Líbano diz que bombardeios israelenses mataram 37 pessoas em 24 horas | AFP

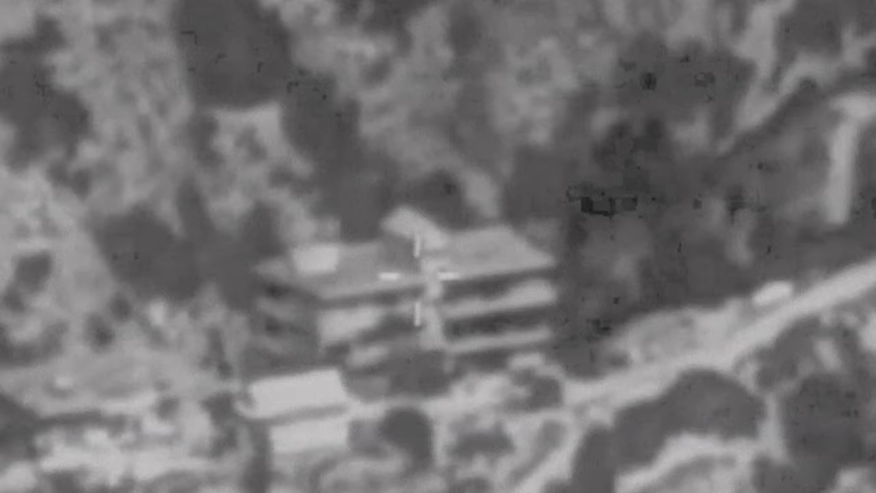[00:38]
As operações abateram vários líderes do Hezbollah e deixaram mais de mil mortos em todo o Líbano, segundo as autoridades libanesas.
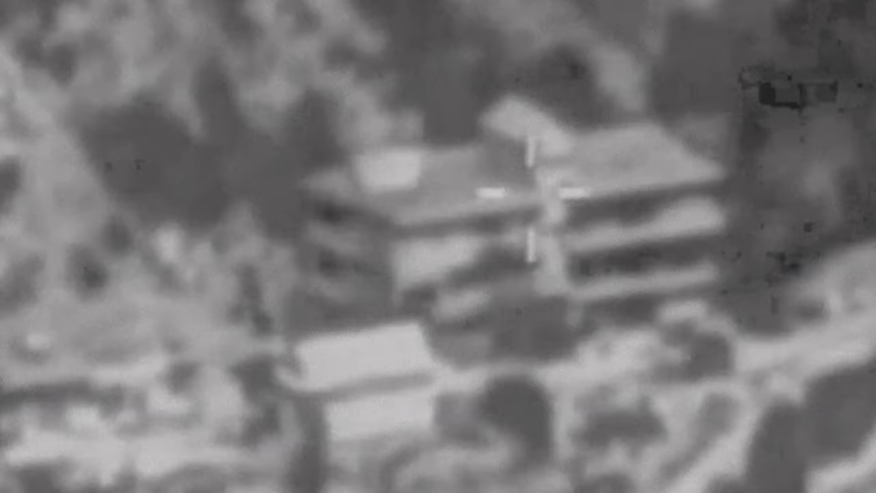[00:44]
O Exército de Israel afirmou que a aviação atacou nesta quinta o quartel-general
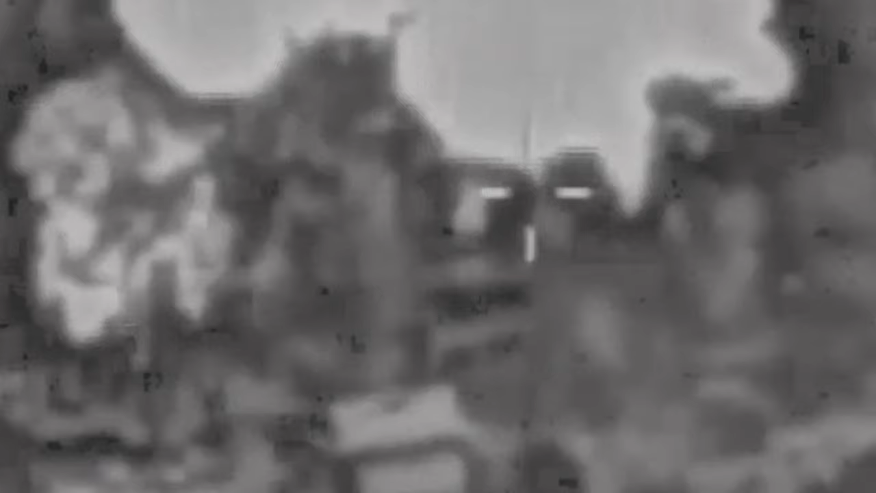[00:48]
da inteligência do movimento nas proximidades da capital libanesa.